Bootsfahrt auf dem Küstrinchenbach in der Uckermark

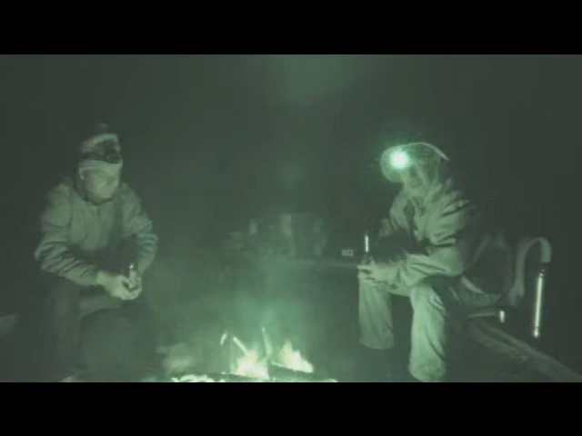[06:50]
Und was man hier tatsächlich sieht, das hätte ich nie gedacht, sind Waschbären und Fischottern. Nur 3 Stück gesehen. Natürlich spannend, sieht man jeden Tag. Aber leider Gottes bin ich dann mit der Kamera mal zu spät dran, weil wir auch rudern mussten. Und wir haben ein schönes Feuer, es hat natürlich eine Weile gedauert. Weil es hat ja geregnet hier und das Holz ist nass. Aber wie gesagt, wenn man so ein Outdoor fliegt, so wie Norbert, der ja nun damit wirklich also Erfahrung hat, dann klappt das schon.